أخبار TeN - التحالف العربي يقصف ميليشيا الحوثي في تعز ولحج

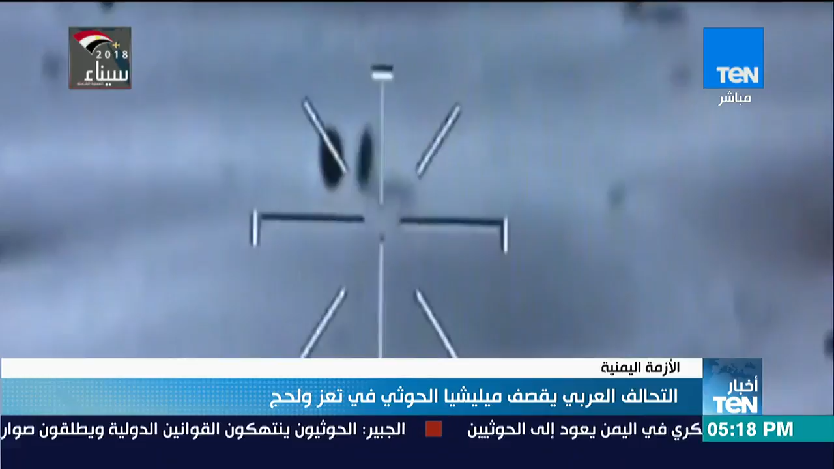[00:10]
مصادر ميدانية أن أربع غارات قوية استهدفت الميليشيا الانقلابية في مدرية الكرش شمالية لحج ما أسفر عن مقتل وإصابة عدد من عناصر ميليشيا الحوثي وفي
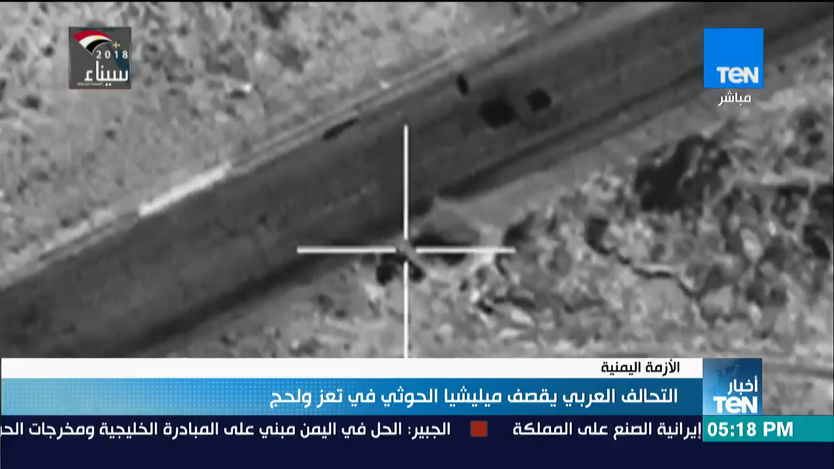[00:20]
تعز دمرت غارات التحالفية عربتين تابعتين لميليشيا الحوثي وقتلت وأصابت كل من كان على متنهما